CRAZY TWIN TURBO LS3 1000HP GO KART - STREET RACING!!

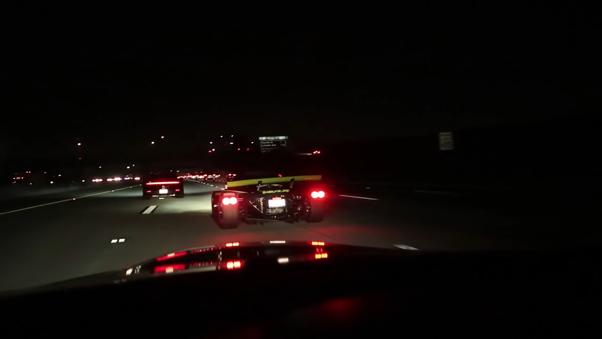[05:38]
Alright guys, we made it. Everybody is looking at Josh's car. Everybody, including the cops. I love your videos, bro.
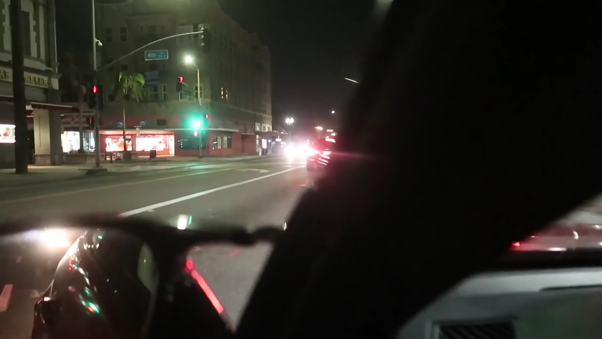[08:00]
Kinda. We're still in the city, but. Yo, we're trapped, homie. There's so many cops. They got like, us surrounded. Every single block, there's a cop, bro. Like, watch. Fire cops. Bro, right there. And we're traveling with the UFO. Yeah, I just hope they pull over the UFO before me, bro. Yeah. I don't want Josh to get pulled over, but if they have to get one of us, I hope it's not me.